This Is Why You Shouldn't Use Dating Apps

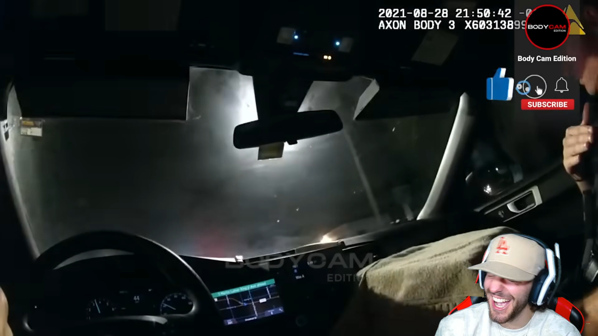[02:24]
Yeah, it's important. He's driving pretty reckless and no tag. Going through Missouri right now.
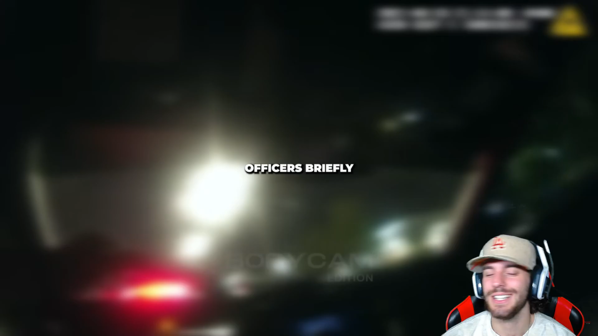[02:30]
Officers briefly lost sight of the suspect but alerted nearby colleagues, resulting in his capture.